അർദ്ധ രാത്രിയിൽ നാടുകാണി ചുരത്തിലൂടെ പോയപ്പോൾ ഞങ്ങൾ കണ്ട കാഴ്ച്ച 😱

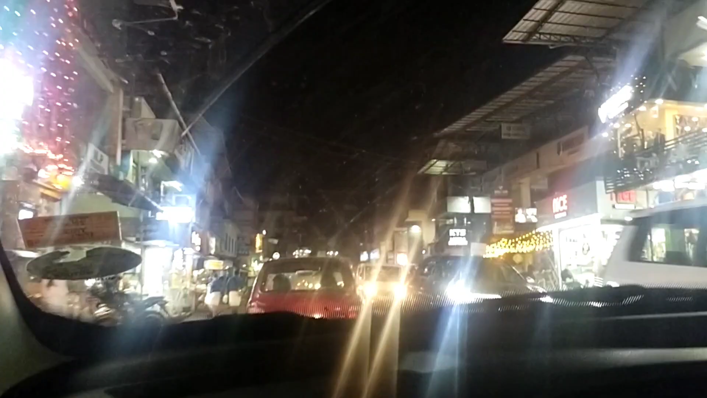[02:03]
വാടിക്കാടങ്ങാടി ആൾക്കാരുണ്ട് ആദ്യമായിട്ട് പരിപാടി ഇവിടെ നല്ല തിരക്കുണ്ടായി ഇത്ര ആൾക്കാർ വീഡിയോ ഉണ്ടോ പാണ്ടിക്കാട് മഹോത്സവം
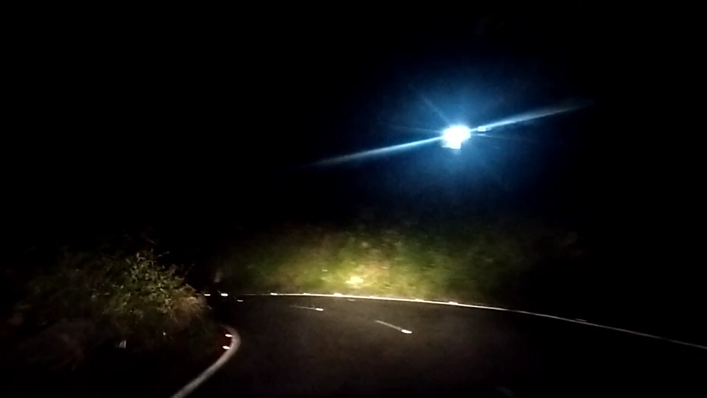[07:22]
ഞങ്ങളിവിടെ ഒരു ജന്തുവിനെ കണ്ടുട്ടോ. എന്ത് ജന്തുവെന്നറിയില്ല. ഇവിടുന്ന് നോക്കുമ്പോ വീഡിയോയിൽ ഒന്നും കാണില്ല.